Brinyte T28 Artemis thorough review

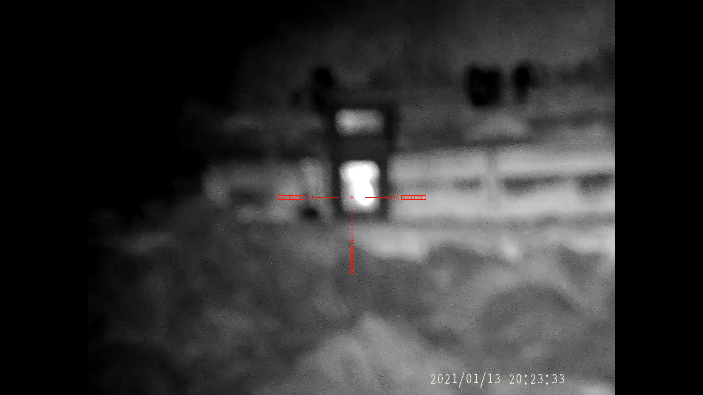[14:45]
adjust the focus of course right so that's the t28 artemis focus narrowed down the 70 meters on 850 nanometers ir in central lever position
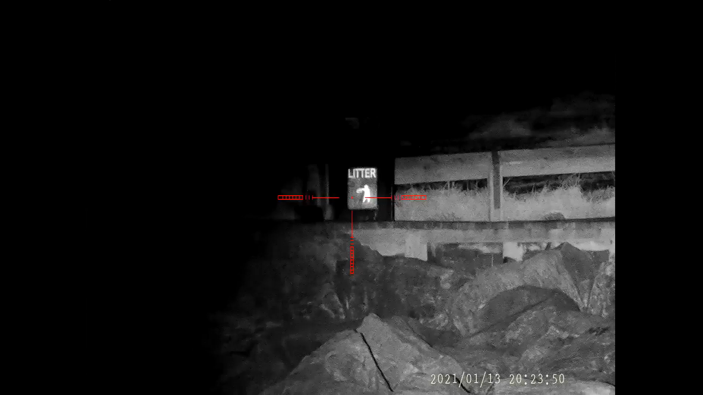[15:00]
and if i right right with a
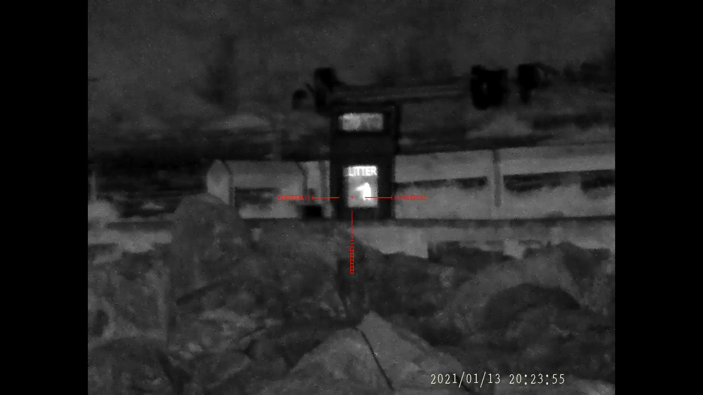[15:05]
little bit of wobble in the lens in a second there but if i widen it out
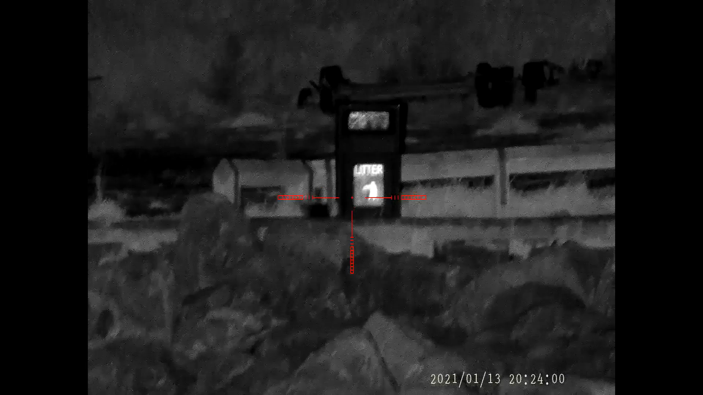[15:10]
then it gets a bit grainier spreading the beam of course i can't make the proud of you wider angle so i can't see how wide i'm spreading the beam to unless i split it across to
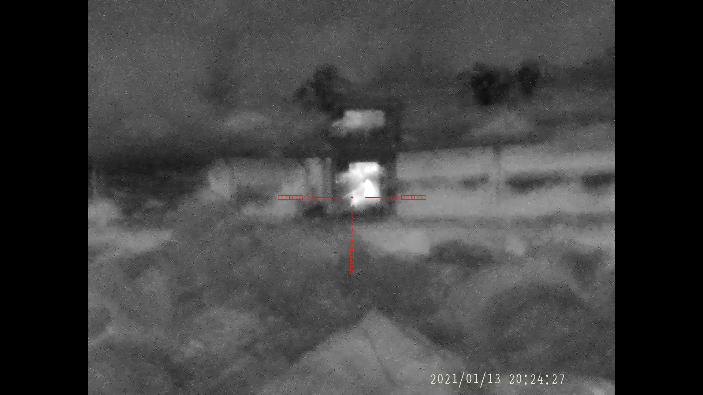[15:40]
the part compensates for the white out the litter
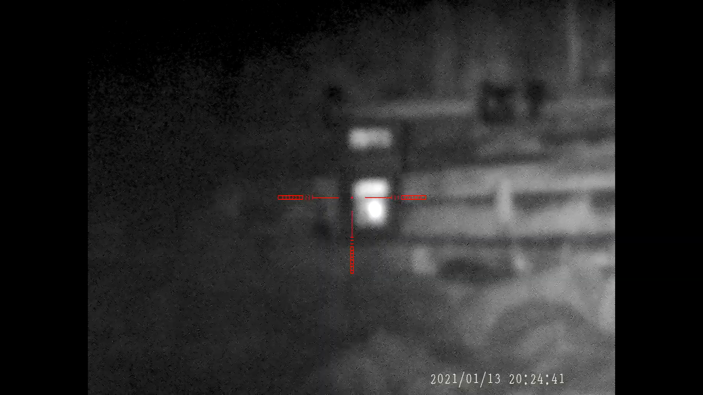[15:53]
the alignment white light
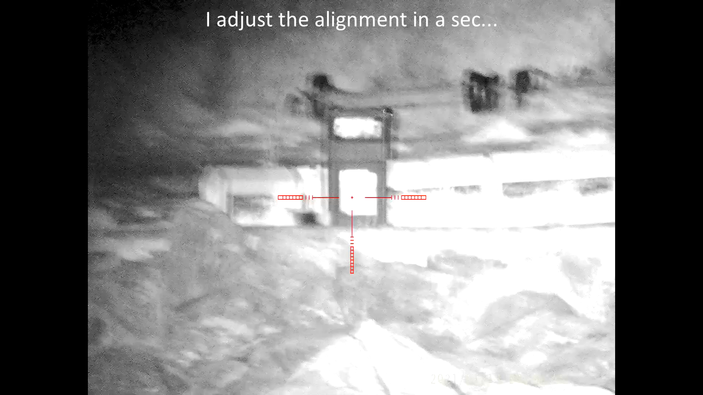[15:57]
i know is not bad
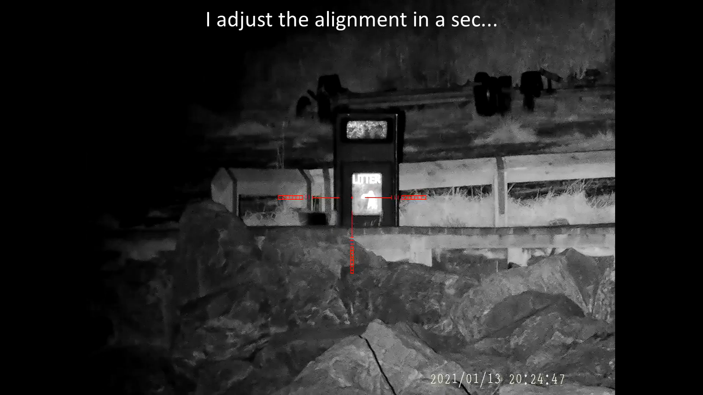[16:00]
so 70 meters through the previous routine
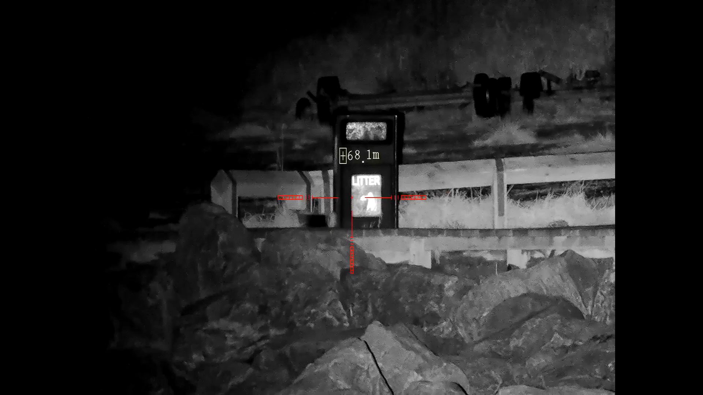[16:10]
70 meters 850 nanometers ir which is obviously the more efficient wavelength
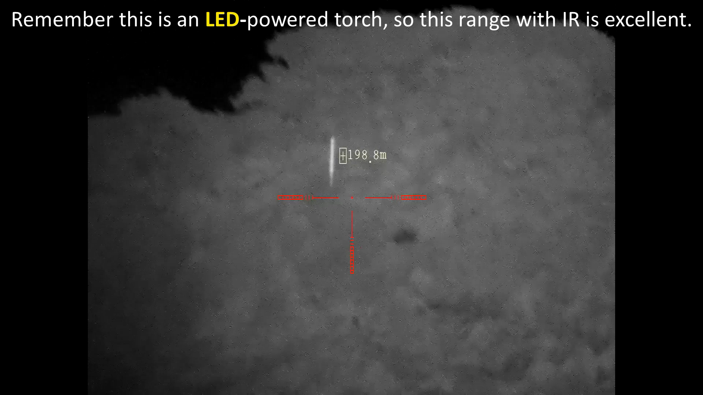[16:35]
look at the gorse on the headland 200 meters 250
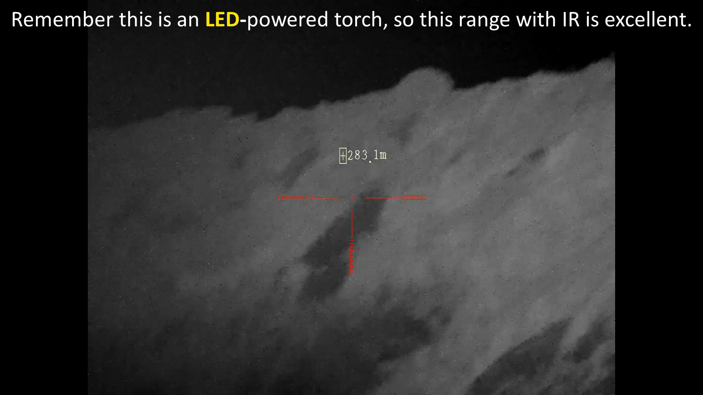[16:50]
300 meters 400 meters 400 meters i think i would still see eye shine at 400 meters but
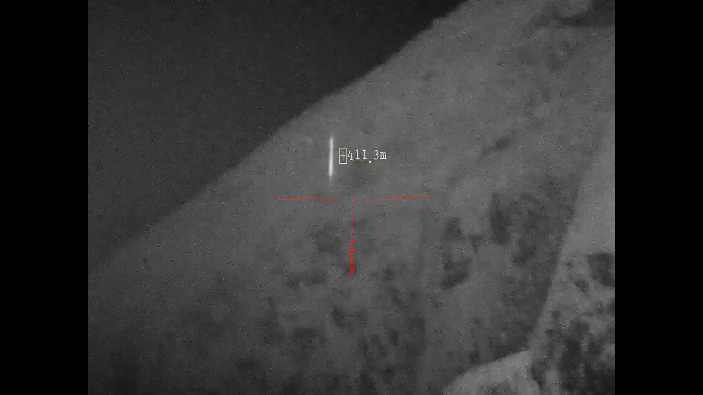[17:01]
obviously not so clear the detail it's not bad at all actually
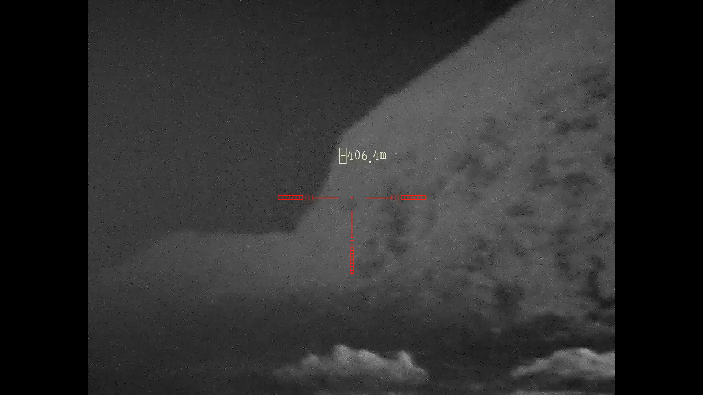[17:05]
i think i can adjust the focus slightly
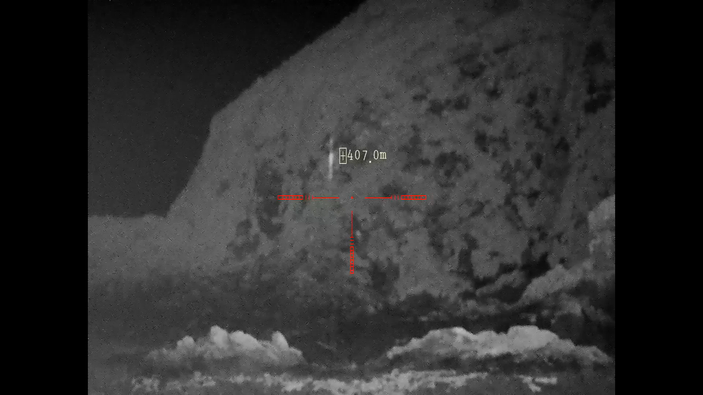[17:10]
it's not bad at all 850 nanometers ir which is the most efficient
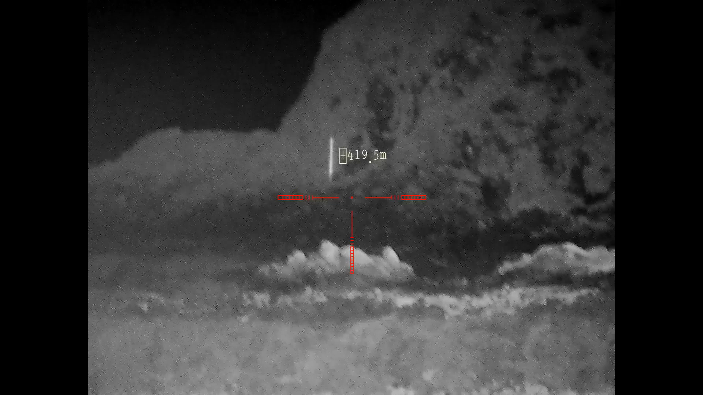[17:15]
wavelength for use for night reading devices
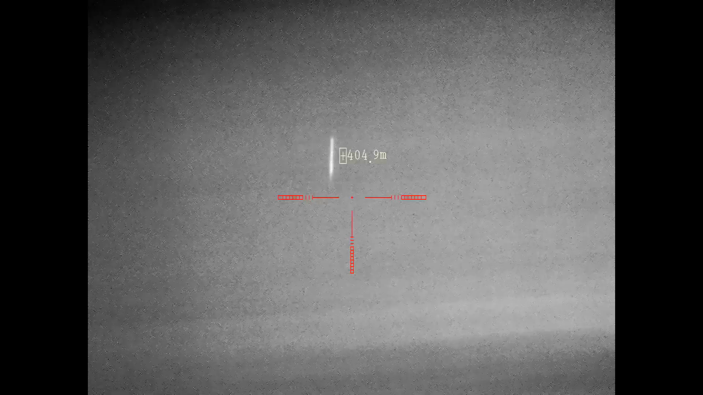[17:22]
so now let's get back to the bin lock the tripod again
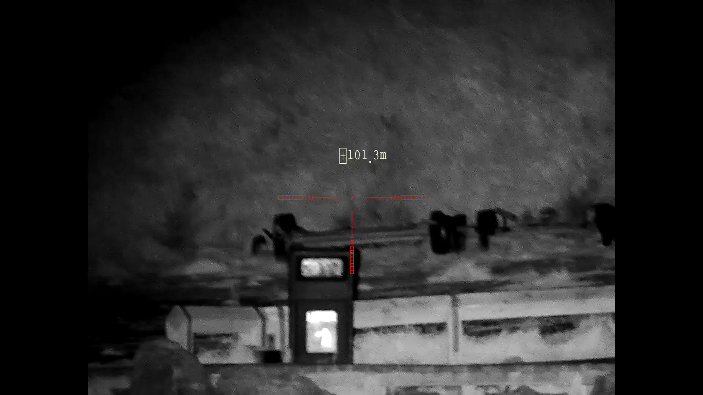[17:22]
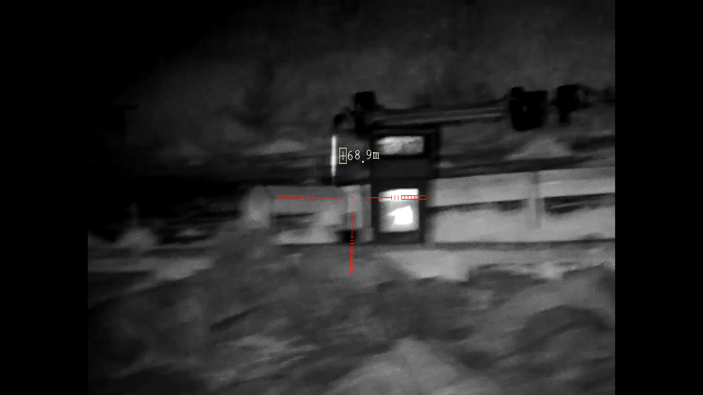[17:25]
so 220 artemis 940 nanometers ir
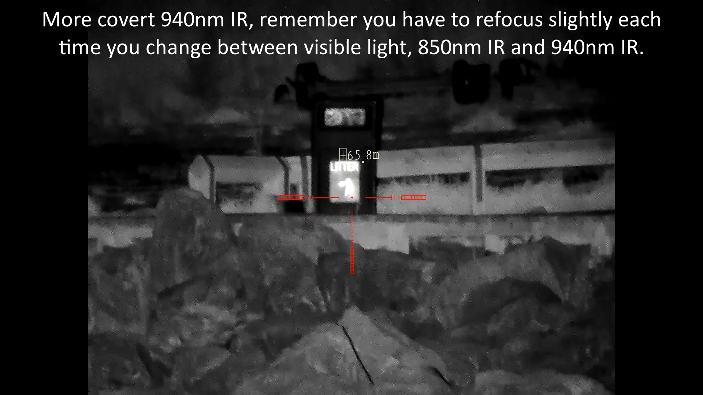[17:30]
centimeter bin nice and crisp tightly focused beam on full power
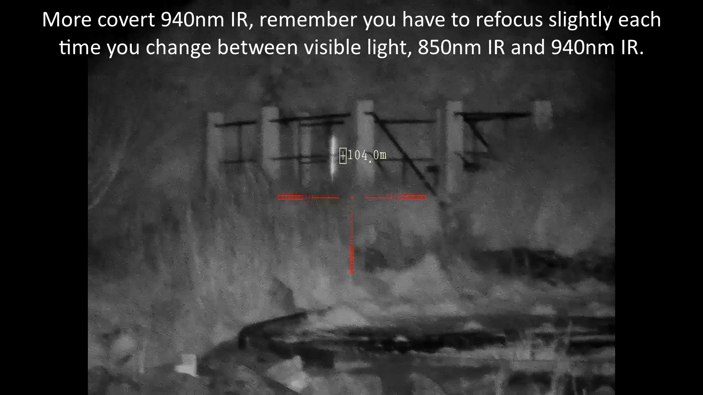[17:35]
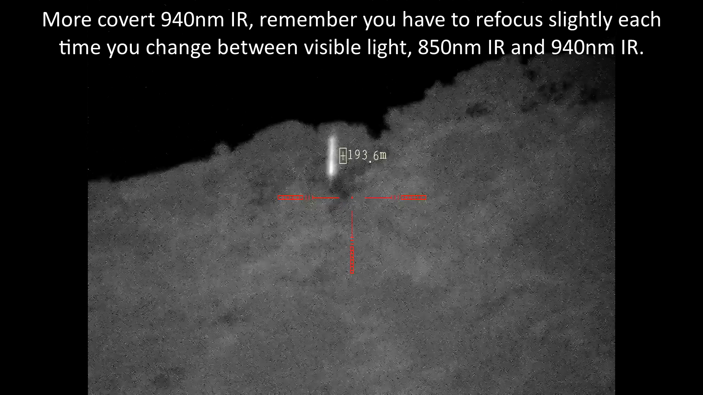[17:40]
up to the cliff top a bit of focus 200 meters 250 300 let's see if i adjust the focus slightly